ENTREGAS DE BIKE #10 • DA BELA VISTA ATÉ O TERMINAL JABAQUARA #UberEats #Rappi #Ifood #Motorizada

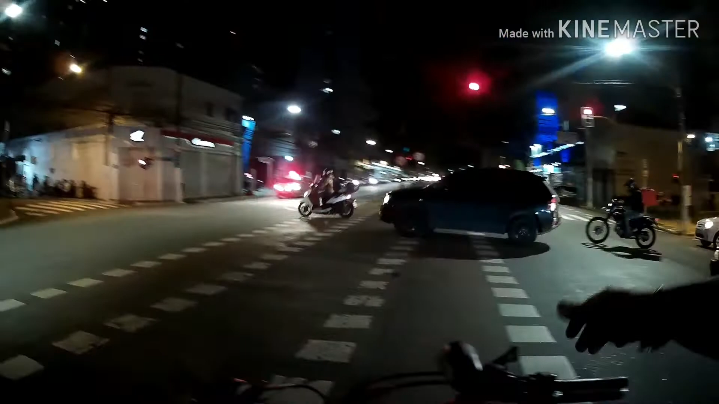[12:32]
louco, né, pai? Farol do cara aí, só farol vermelho. Filho. Tem vezes que só vem farol verde, né?